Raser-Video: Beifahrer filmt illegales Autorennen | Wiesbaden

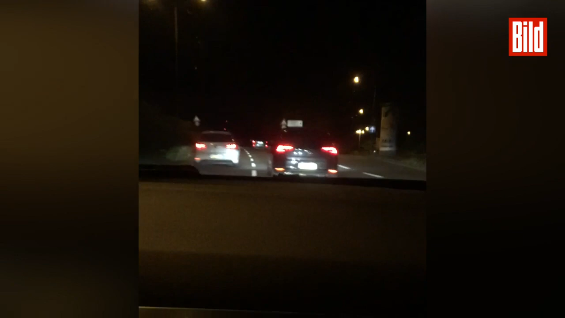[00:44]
Beide Raser schlängeln sich zwischen den Autos durch und jagen sich. Durch die Stadt rasen sie mit unglaublichen 160 kmh. Rote Ampeln überfahren beide Fahrer. Für sie gelten anscheinend keine Verkehrsregeln. Sie machen ihre Autos zu Waffen. Es besteht Lebensgefahr für andere Autofahrer und Fußgänger. Hier muss einer der beiden ausweichen, weil ein parkendes Fahrzeug seine Spur behindert. Doch das Rennen geht weiter. Als dann wieder ein Auto die Spur für das Rennen behindert, weicht der Fahrer auf die Busspur zum Überholen aus. Und wieder geht es über eine rote Ampel. Im Auto läuft Musik. Die Insassen lachen immer wieder.
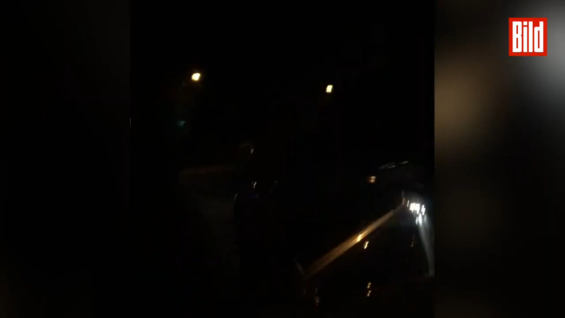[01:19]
Sie scheinen Spaß zu haben, während sie hier die nächste rote Ampel überfahren.
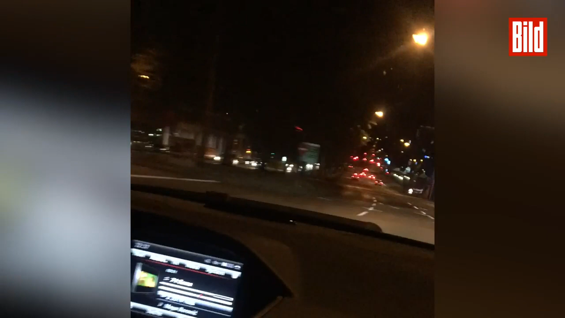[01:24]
Die Polizei bemerkt das illegale Straßenrennen. Beide Fahrer im Alter von 23 und 24 Jahren kommen schließlich vor Gericht. Ihre Strafe? 2000 Euro und 2800 Euro für diese Idiotenfahrt durch Wiesbaden. Und ihre Führerscheine bekommen sie nach 10 Monaten wieder.